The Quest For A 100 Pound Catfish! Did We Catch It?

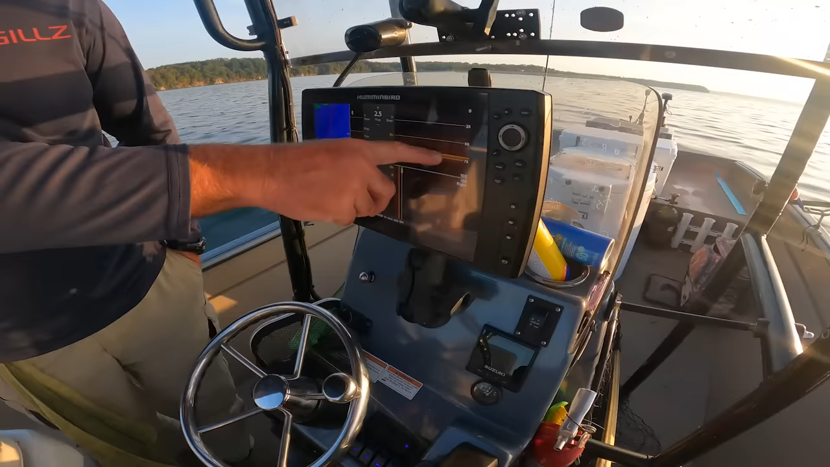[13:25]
Dang. I mean, I thought that was about to be a toady. I wonder if that hook rolled.
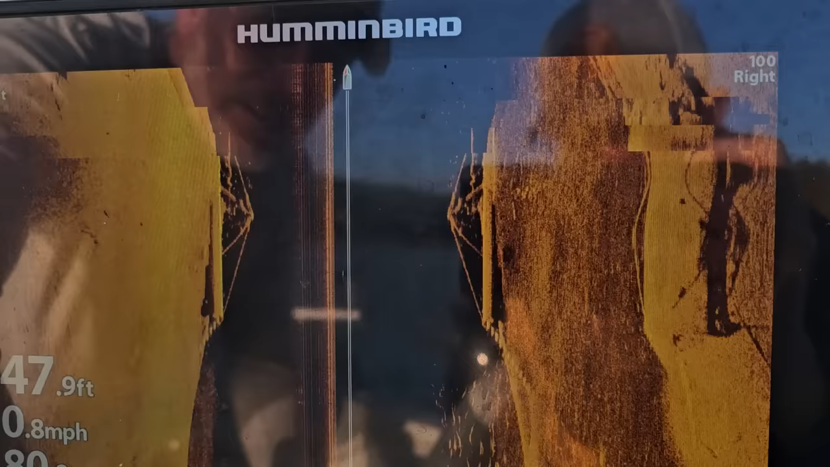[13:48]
On screen: depth 47.9 ft, speed 0.8 mph
Unbelievable. Well, not sure what we found. What is that line?
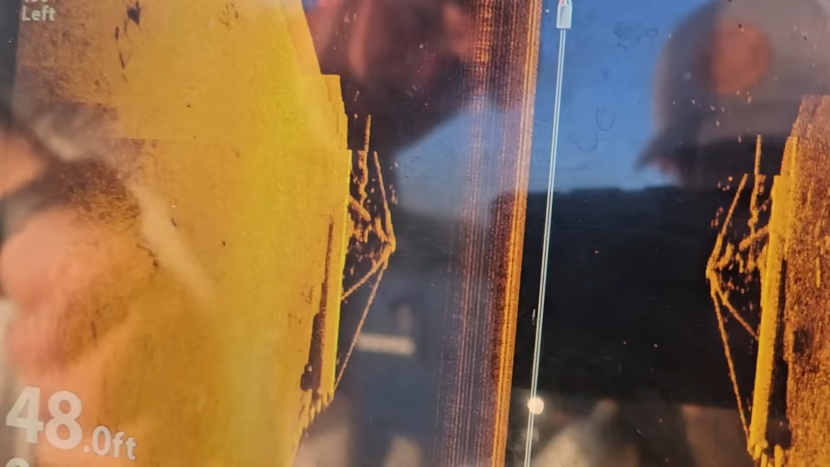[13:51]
On screen: depth 48.0 ft
It's like a cable? It looks like a bridge.